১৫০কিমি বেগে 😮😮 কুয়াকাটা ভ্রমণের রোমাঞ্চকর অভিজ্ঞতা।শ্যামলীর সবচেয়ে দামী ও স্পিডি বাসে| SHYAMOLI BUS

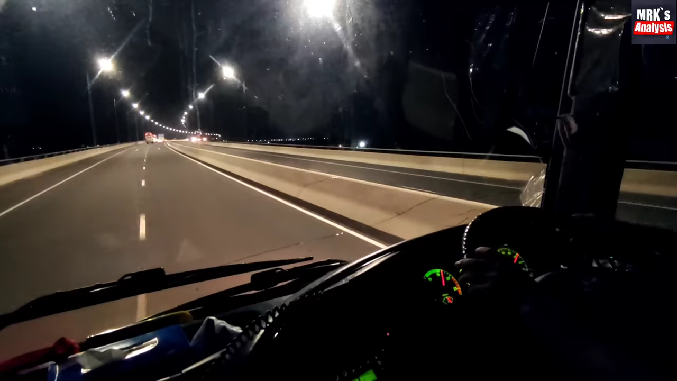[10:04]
પારે દર ચીષ્ટા કરી જો દ્યો સ્પિડ લીમિટ છીલો સીક્સ્ટી કિલોમીટાર આવાર તબે જેહેતો આમધે સાત મીનિટ છો દોઈ એ કલેને બીશ્તીરે છો લેગે છે એ જોને આમરા રાશ્લી આશ્લે પોદશેદુટા પારી દીય દેહી
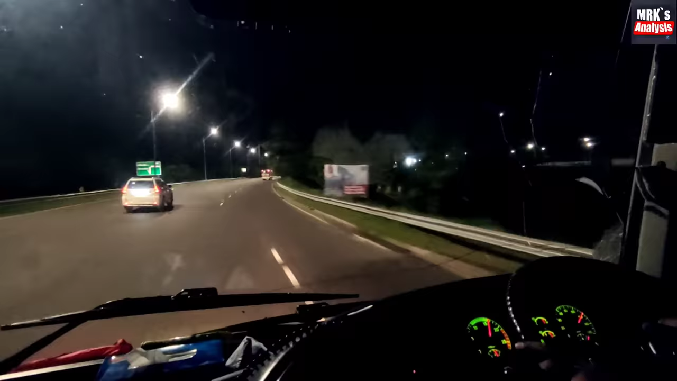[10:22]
પોદશેતુર કોર્થેકે જે રોટા શે રોટા આપલાકે અણેક્બેશી ઇંપ્રેસ કર્બે કારણ એખાને જે લાઇટટા છેવેટા પૂરા આગુનાર મોતો લાકે શીલો માને ખાલી ચોખે જેરોકમ દેખા જાઈ શેટા